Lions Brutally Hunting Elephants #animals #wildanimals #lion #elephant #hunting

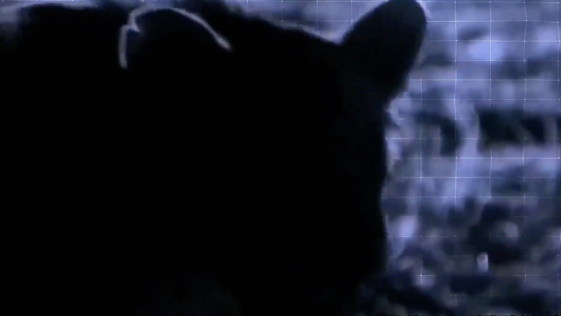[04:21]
The lionesses' actions may seem cruel, but they have a litter of cubs to feed for them. Killing a full-grown elephant is an impossible task. The starving beasts had no choice
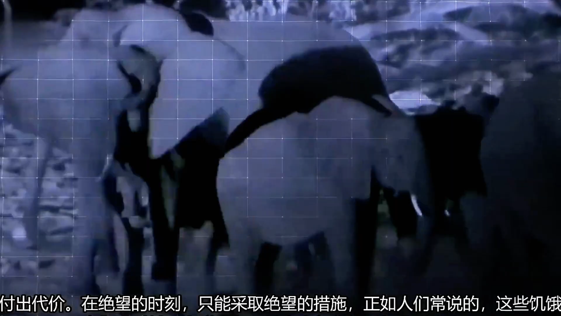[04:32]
but to take down this helpless elephant who will pay the price.
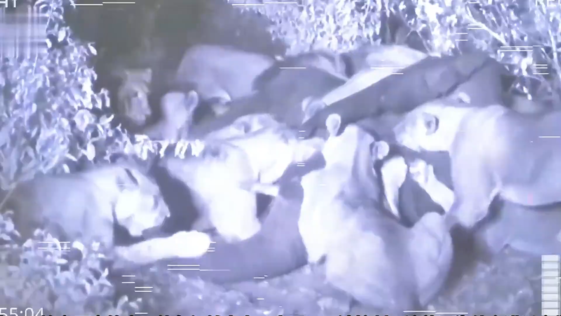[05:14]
But seeing the elephant surrounded by so many lions also evoked a sense of sadness.